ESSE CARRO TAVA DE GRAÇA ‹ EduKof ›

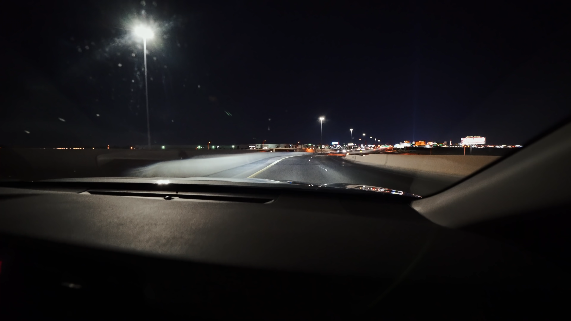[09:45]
E Vegas é legal, gente. Você olha pra esse lado assim, tudo escuro, tudo breu, porque a gente tá na avenida. Daqui a pouco vocês vão ver um show de luzes. Porque Vegas é tipo Nova York, nunca apaga. Tá sempre cheio de luz. Tem helicóptero voando uma hora dessa ali na rua.
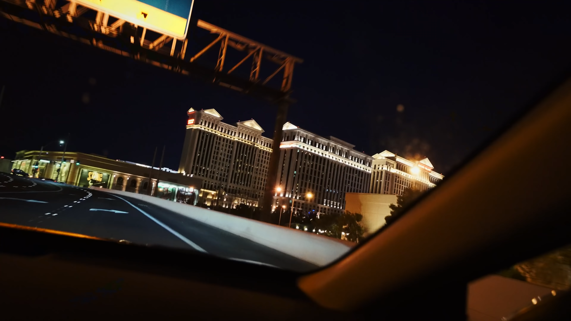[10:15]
Aí ele tem conexão com outro hotel aqui do lado, ó. Surreal, surreal. Vou ali pra frente dele pra vocês verem. Mas é surreal. Olha o tamanho, mano.
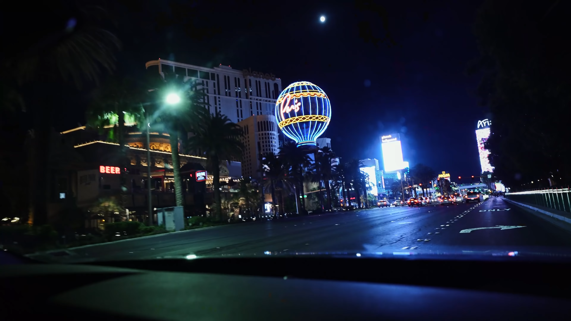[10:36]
Saudade de vir aqui, mano. Agora vamos pro hotel. Cheguemos! Gente, não parece que esse lugar passou por uma pandemia, porque tá igual.